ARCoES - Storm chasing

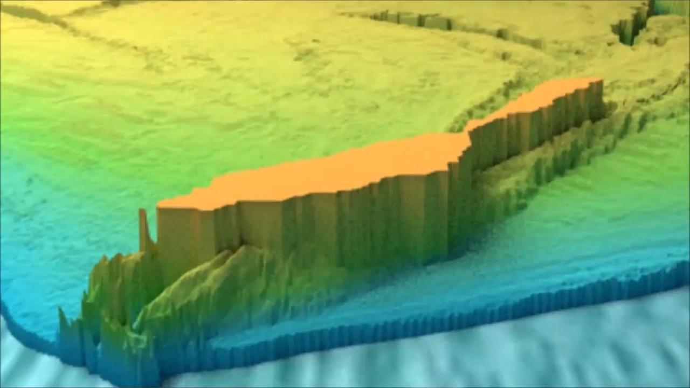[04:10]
water depths vary across maybe tens of square kilometres at once.
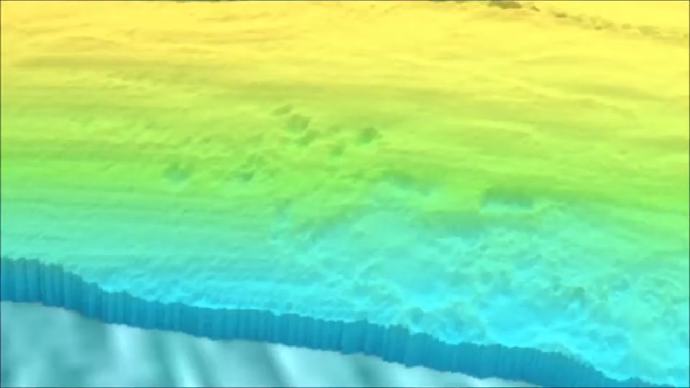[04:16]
Radar because it's designed to be run continuously on ships